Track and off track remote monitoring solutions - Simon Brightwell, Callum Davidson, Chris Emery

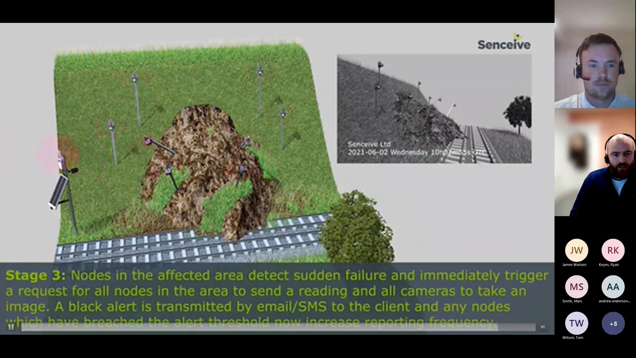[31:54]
And potentially into to the operating envelope of the railway. And again, what happens here is, regardless of whether it was one sensor or a number of sensors involved in that area of failure, the system would detect that movement, wake the entire network up. And it's worth pointing out that the camera is deemed as a sensor in this, so it's part of this sort of flat mesh network, so that everything is linked.